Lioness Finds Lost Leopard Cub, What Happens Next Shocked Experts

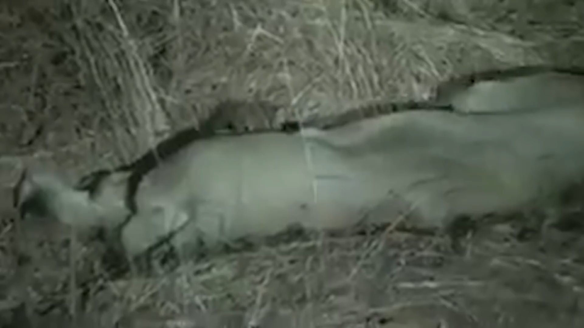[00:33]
but this lioness put their differences aside and adopted an infant leopard cub. The video shows the cub cuddling against the lioness and being nursed by it, as if they're real family. The lioness actually had cubs of her own, and the leopard cub was around the same age as them.
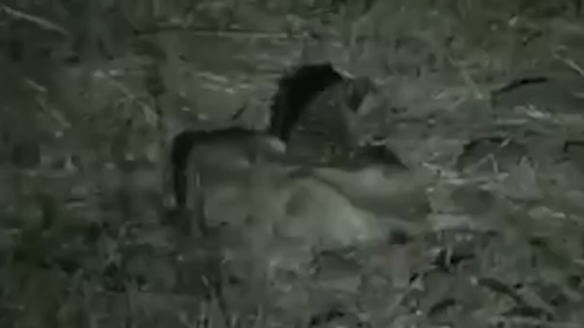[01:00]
The leopard cub's mother was nowhere to be seen, so the chances of survival for this cub were very low. But thanks to the lioness, the baby is alive and healthy.